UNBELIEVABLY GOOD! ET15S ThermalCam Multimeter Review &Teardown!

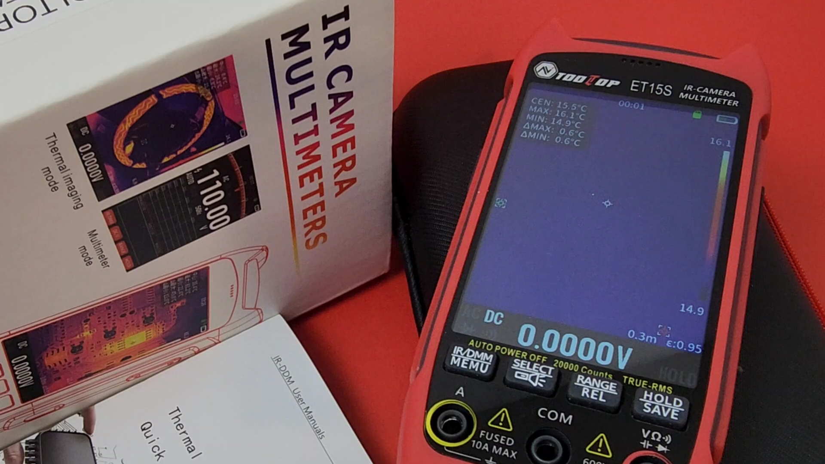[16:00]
On screen: max 16.1°C, min 14.9°C
of pcbs hey you want to do smartphone repairs you need macro that's it that's all and that beautiful 3.5 inch ips screen with a resolution of 320 by 480 15 different color palettes oh brother the sky is the limit hey this is an industrial grade thermal camera which has a lot of smart waveform capability yes you could actually look at those voltage waveforms and get on the fly real-time visual data logging you don't see that every day do you and how cool is it that you could be
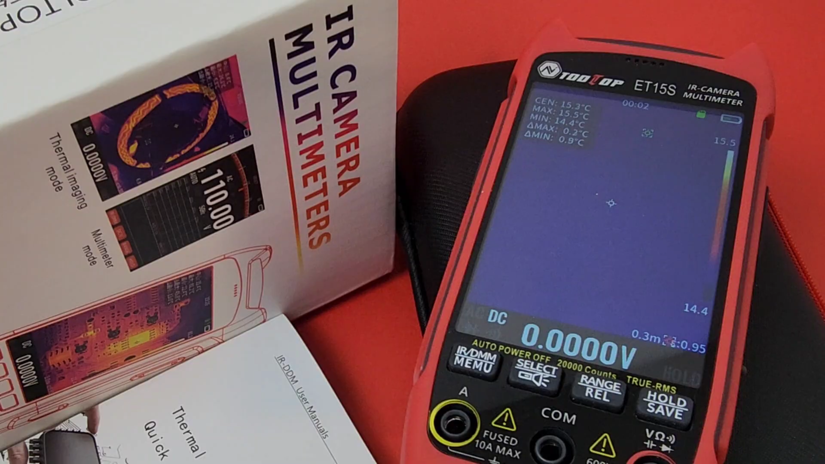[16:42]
On screen: max 15.5°C, min 14.4°C
in thermal imaging mode and still have that multimeter capability at the same time gorgeous gorgeous gorgeous whether you're at home diy kind of a guy or are you doing hvac work on this side maybe you're a pro who knows definitely you're gonna want to have this meter with you honestly i haven't got too many bad things to say about this meter because it's just that good two top even gives you that great carry case which i think is the cat's meow great looking case too bad it didn't have that tooltop logo yes now
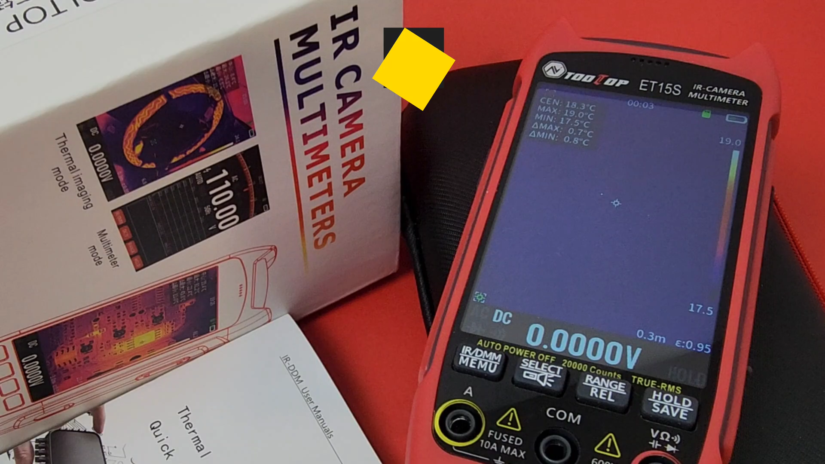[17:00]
On screen: max 19.0°C, min 17.5°C
the one weak point of this meter is the fact it has that limited input protection you really don't want to put this on ultra high mains but for household work you know what you'll be just fine altogether this is one really complete package i think one of the best multimeter slash thermal cameras that's out there at any price the tooltop et15s gets a